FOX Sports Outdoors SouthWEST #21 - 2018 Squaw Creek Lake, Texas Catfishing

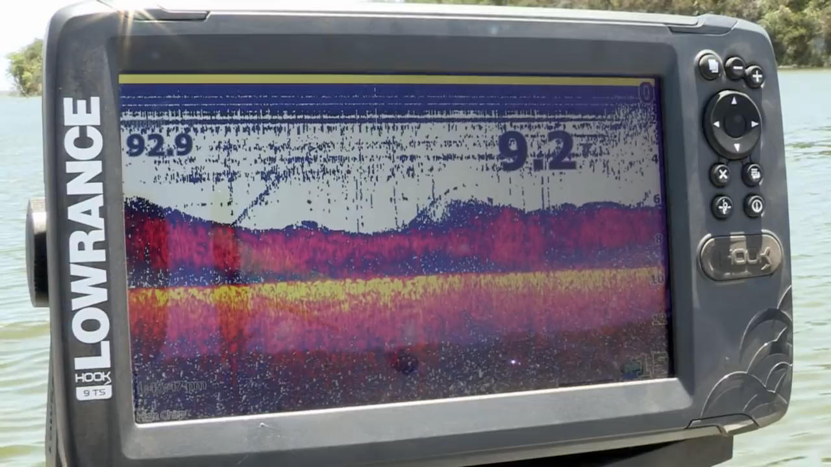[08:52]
But as you can see, that is solid shad, solid bait fish all underneath our boat. We're only in 8 to 10 feet of water. You get around that bait, you're gonna be around catfish, because most people think they just suck stuff up off the bottom. Not true. They'll chase shad around just like a bass will.